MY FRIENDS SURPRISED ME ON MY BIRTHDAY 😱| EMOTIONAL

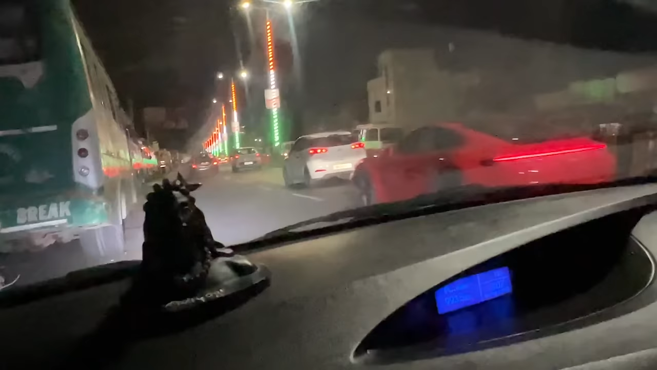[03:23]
एक बात बताओ फ्लीट भाई, जो सामने से गए भाई, हम केक लेके आ रहे हैं फ्लीट भाई के पीछे, हम और ने भगा दी भाई, इतनी तेज भगाई उन्होंने, हमको देखा भी नहीं भाई।
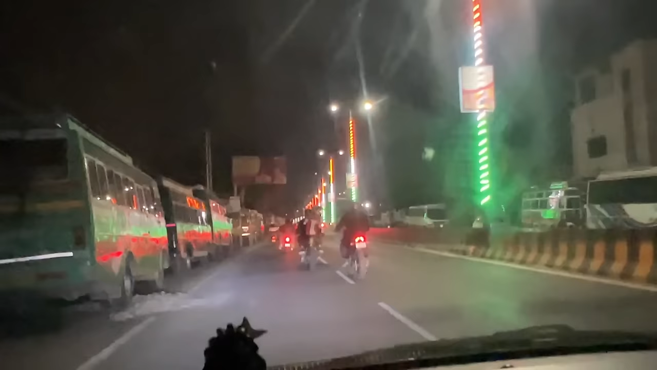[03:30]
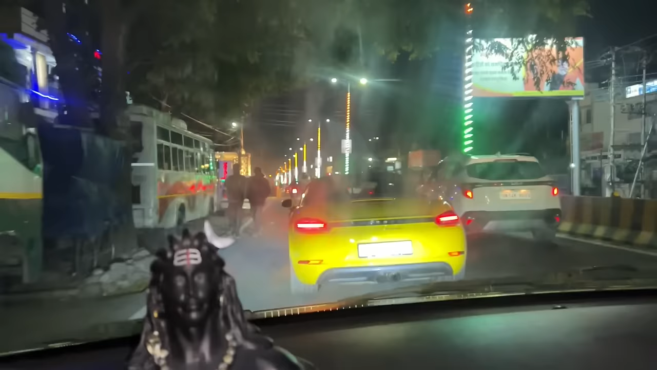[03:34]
ये सौरभ भाई बगल से, आई होप हमको देखा ना हो यार, ये सौरभ भाई जा रहे हैं फ्लीट भाई, आगे चले गए भाई।